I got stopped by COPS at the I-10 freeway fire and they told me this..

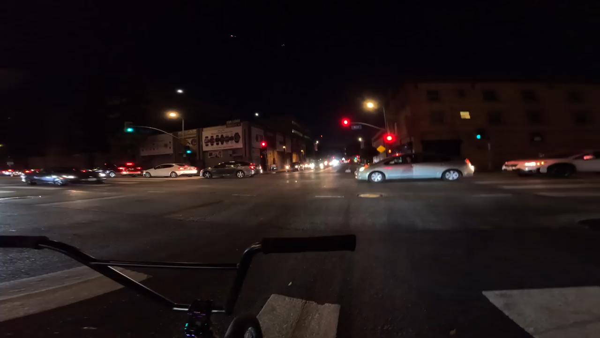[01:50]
all these major freeways so when you have one that's basically inaccessible in the middle part everybody has to go through the middle
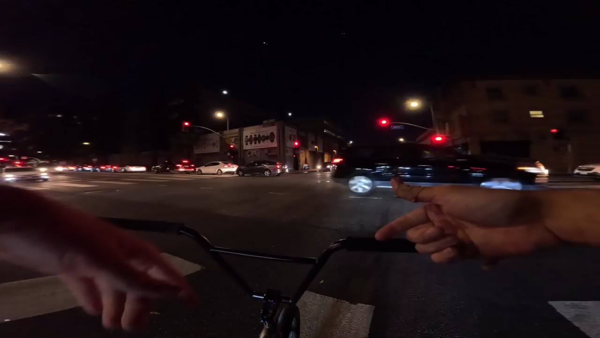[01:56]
of town and then you get what you're seeing here which is just insane gridlock traffic there is a police helicopter above i don't know what exactly that's for
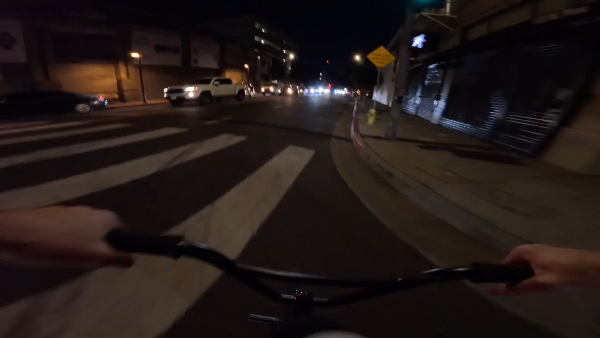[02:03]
uh let's take a quick gander at the scanner or the citizens app see what's going on you kind
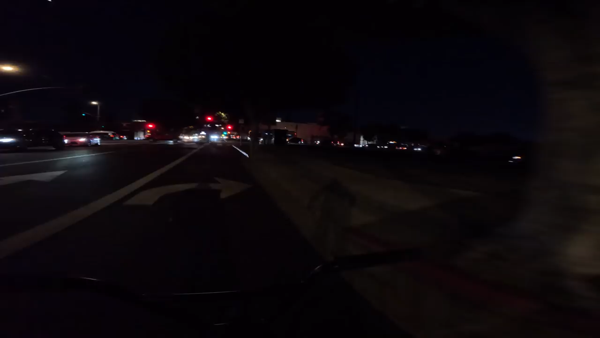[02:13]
of just have to be alert right now there's so much traffic it's a real possibility that you get hit by a car if you're not paying attention
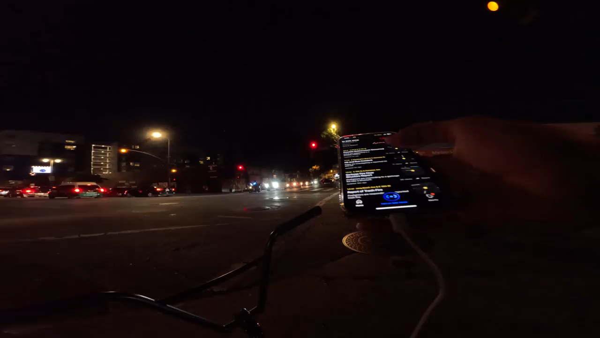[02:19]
i don't see anything in particular look at this traffic is so gridlocked we can just go these cars had a green light they did not move at all for 30 seconds yikes dude matter
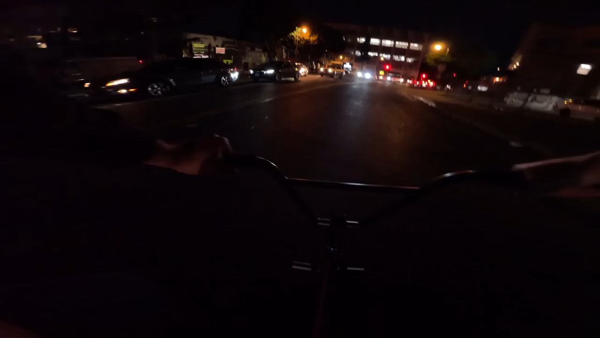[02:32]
of fact we're gonna go take a spin through this show you guys exactly how gridlocked this is this is an entire block of traffic stuck
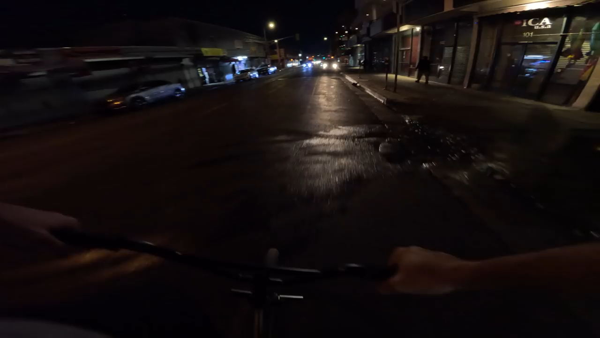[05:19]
i'm going to try to not get lost like i did the other night when i was going through here
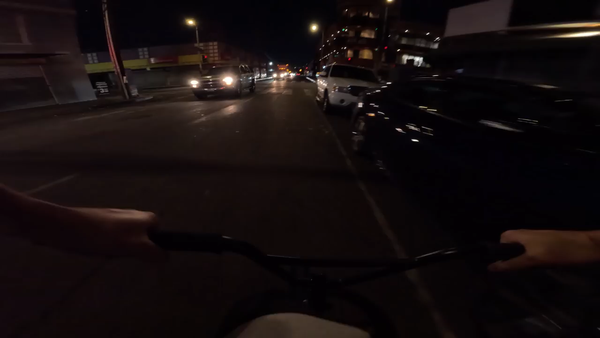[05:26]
pretty sketch part of town we're going to be going through at this time so i'm going to be keeping it moving pretty much non-stop the funny part is this is not even late look at all this broken glass can you guys see that in the gopro
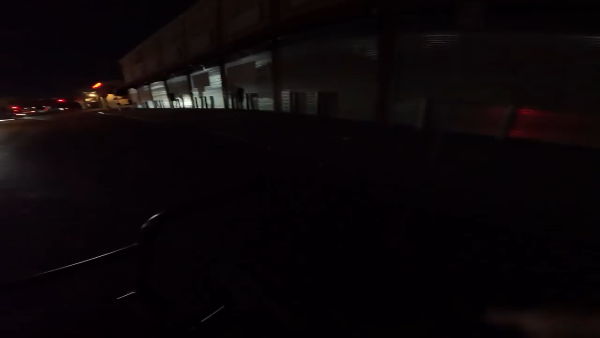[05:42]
tons of broken glass right here either car break-ins or people just throwing bottles for for no reason yes okay we're gonna hit it right on san pedro street here's where you start really feeling the traffic the 10 freeway the one that shut down is in front of us i think it's open coming up on this street you can actually
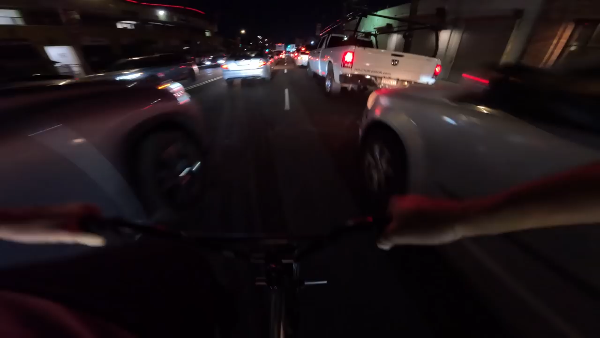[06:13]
get on it but the problem is all the cars are trying to get to this street to get on it so just getting to it is half a battle right now you got to fight through all this traffic we got a wild prius about to make a right turn in front of all of us let's get back in traffic huh for someone like me i'm a all right bike so this is kind of fun to just have this much traffic to ride through but i guess for just about anyone else it's miserable you know it is what it is
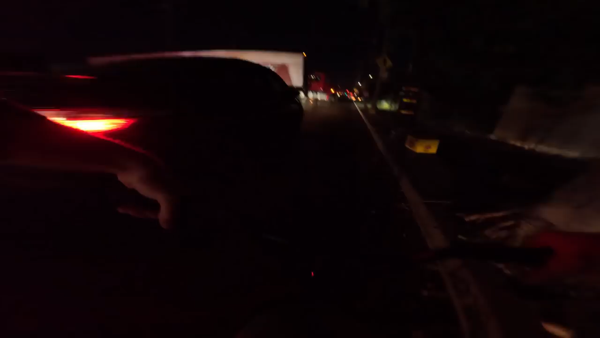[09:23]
like it was definitely still significant but it wasn't like uh there wasn't such a regular occurrence of this truck sat on a bad time trying to get around that corner
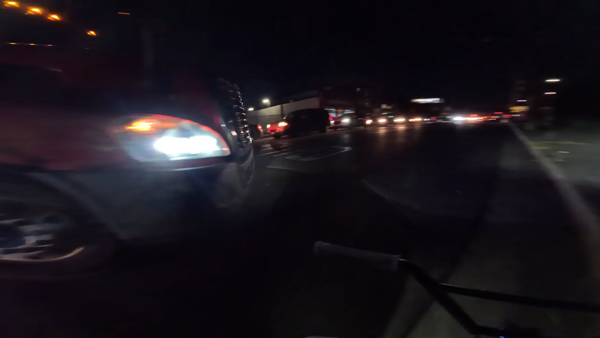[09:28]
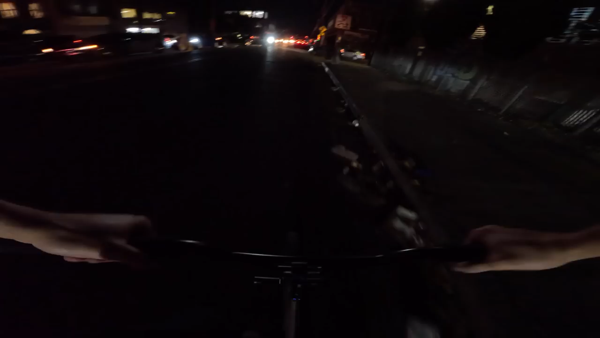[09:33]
it wasn't a regular occurrence of homeless camp starting getting caught on fire like you know every single day and maybe i just didn't notice it i don't know all right at any rate
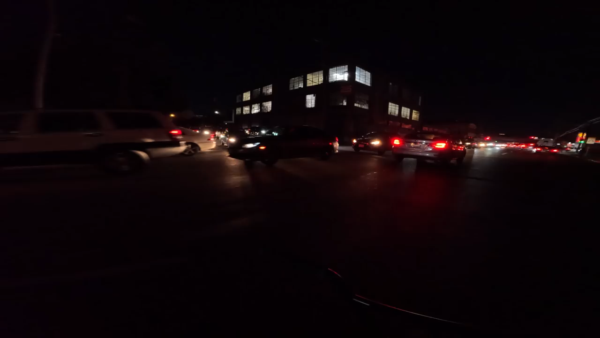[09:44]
you know that's what's going on we're gonna hit this left right here it's just it's kind of crazy seeing all this man you don't ever see this much traffic in these parts of town at this time
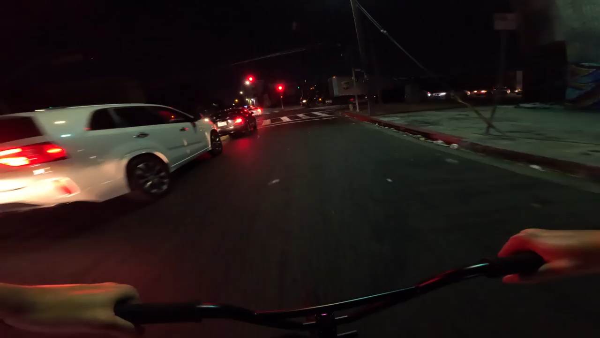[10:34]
more full-blown gridlock look this street is just closed off what's going on this way oh they're working on a power line okay
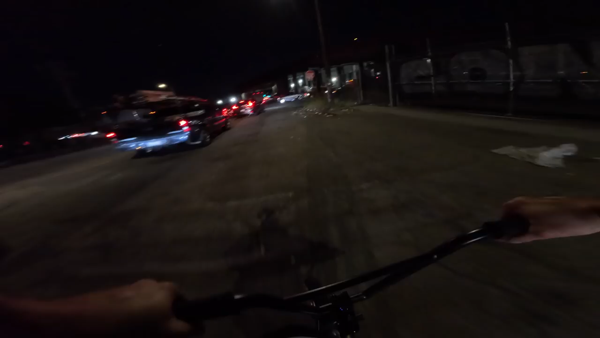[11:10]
the source of the fire is not far from where we are this intersection is going to be hell to get through to take it nice and easy nobody wants to stop right here
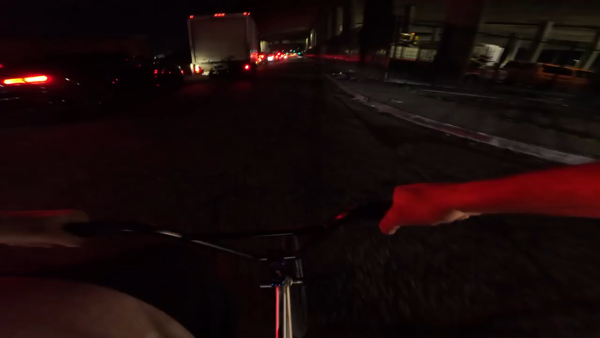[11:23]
just straight up bonkers oh man well if you do live in la it's a great time to hop on your bicycle or take the train see what the uh red line is all about or the blue line two of my personal favorites there's nothing nice about either of them really
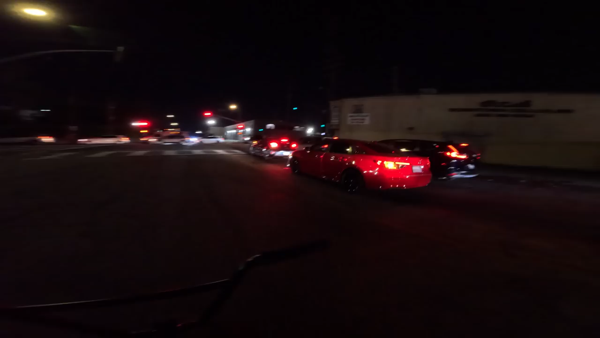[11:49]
that fire helicopter's still overhead we're coming up around the bend as you can see all the traffic's going one way right now they're trying to hit the diversion to the freeway let's go ahead and curb it so i actually went there and filmed some footage i didn't include i'll go ahead and roll that right now